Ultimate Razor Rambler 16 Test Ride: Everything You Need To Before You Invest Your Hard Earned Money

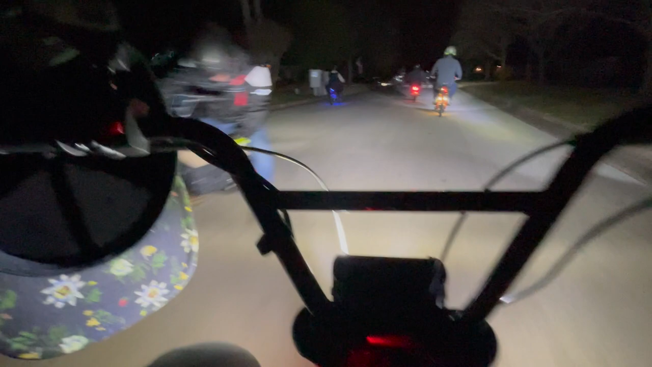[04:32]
that it's got a rear light already built in the tires are nice they soak up the road really easy and I like the style of it now I guess the style of it could be you know up to your opinion but I like it
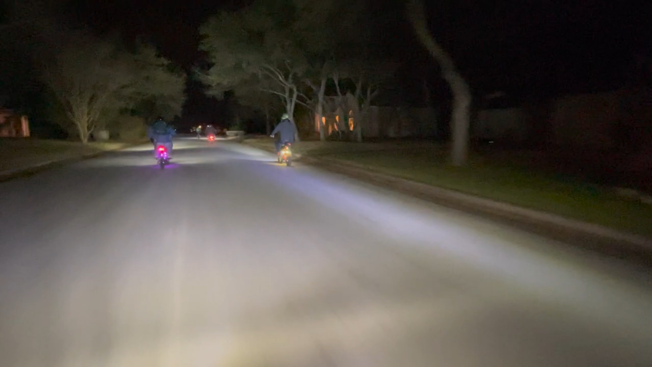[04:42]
the dislikes it's slow it's underpowered it needs a it needs more more kick in the ass uh the headlight on it sucks it's uh I'd rather be out there with a flashlight on my head and it needs better brakes it's just got that one drum brake in the back uh and it
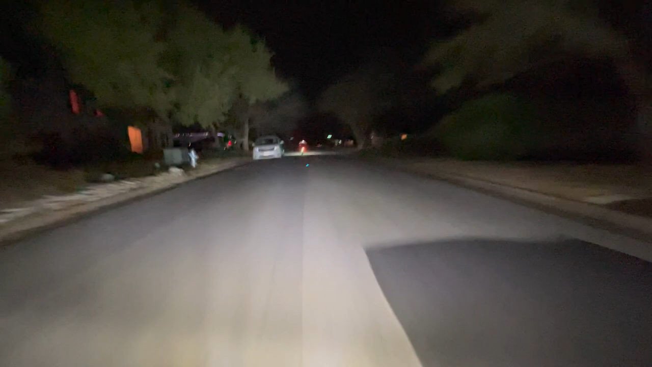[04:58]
needs something better than that honestly so we'll be looking for upgrades for that and as well the battery